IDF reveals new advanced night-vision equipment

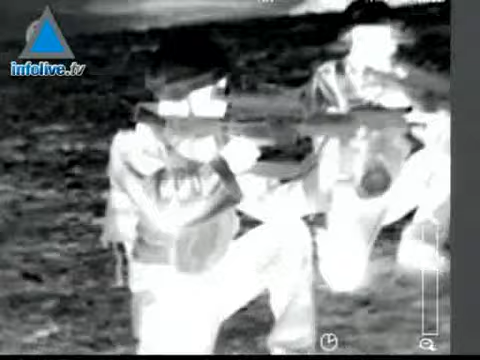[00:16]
Up to now, the IDF used a heavy and cumbersome system to see at great distances.
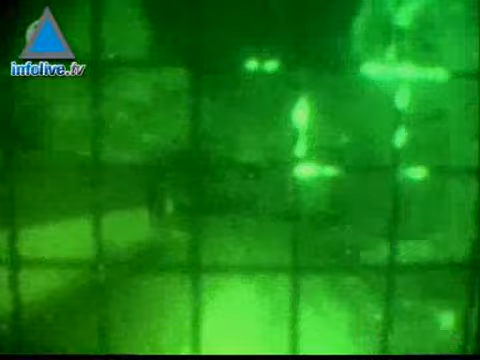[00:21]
Recently, a new system named POLY has been developed.
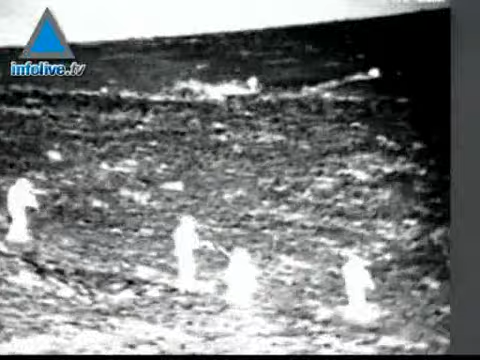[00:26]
The system only weighs half as much as the previous system's seven kilograms, and is half price.
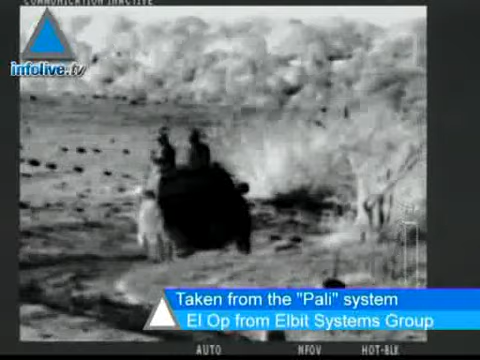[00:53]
During this exercise, you can clearly see the two terrorists on the jeep one kilometer away. Their weapons can be spotted as well.
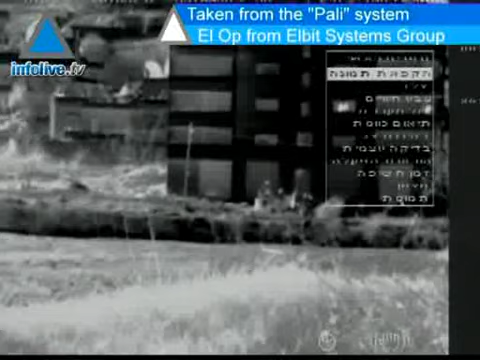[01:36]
The soldiers point at the target, in this case a window,
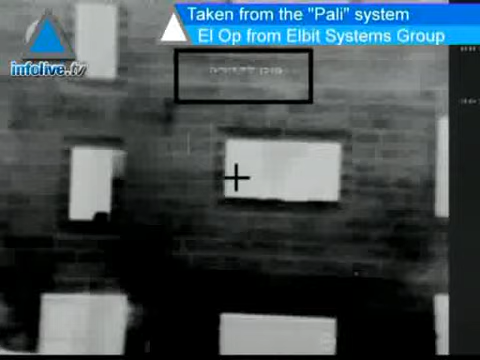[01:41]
and immediately its exact coordinates are available and can be relayed to other forces or an interception force that can bomb the target.